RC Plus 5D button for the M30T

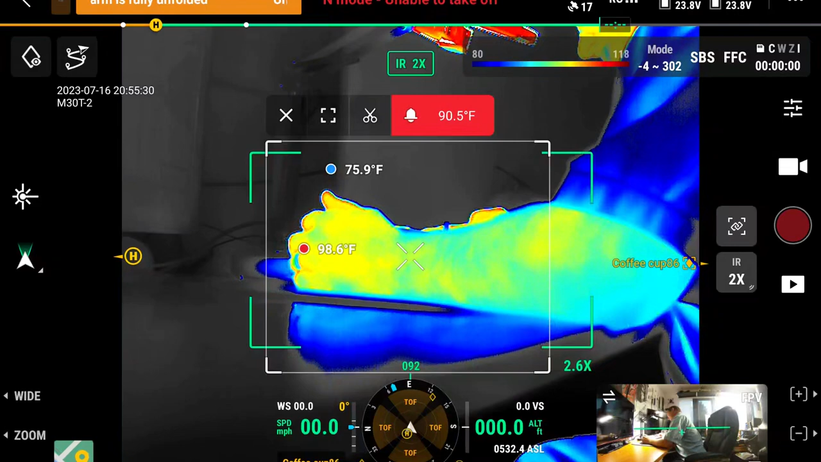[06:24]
On screen: min 75.9°F
pointer finger on the left hand they're all customizable you can use all of them to set that up FCC